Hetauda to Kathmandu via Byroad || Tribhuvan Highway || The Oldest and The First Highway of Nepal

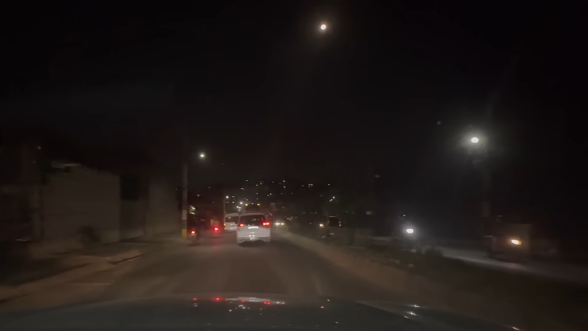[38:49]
र हामी ठ्याक्कै नागढुङ्गाको ओह्रालो नागढुङ्गा अरे के अरे यो
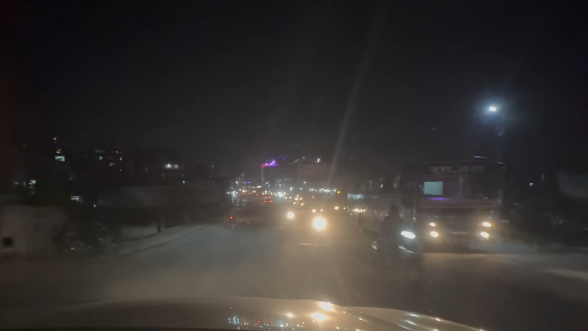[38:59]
ढुङ्गी अड्डाको ओह्रालो झरेर कलङ्की आइपुग्यौँ
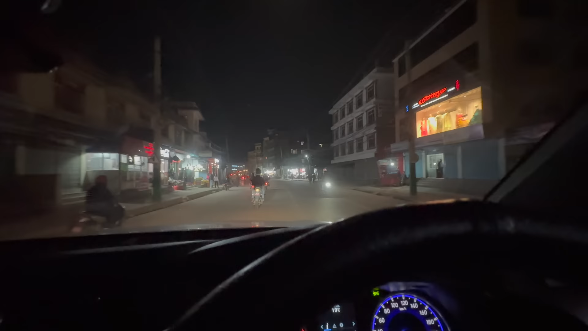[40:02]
ग्वारखोबाट हामीभित्र प्रवेश गरिसकेका छौँ इमाडुलतर्फको वेमा